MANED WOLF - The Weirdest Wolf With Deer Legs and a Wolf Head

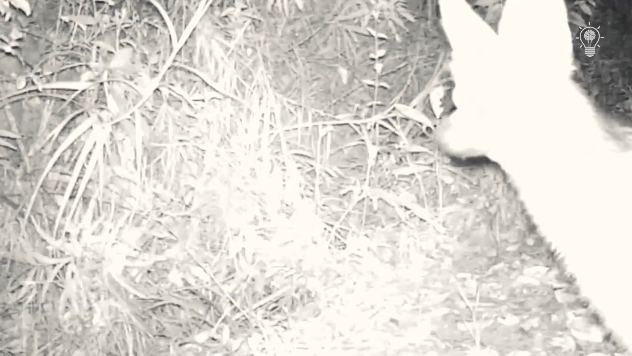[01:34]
Large ears help pick up rustles in the grass, and disproportionately long legs provide excellent visibility,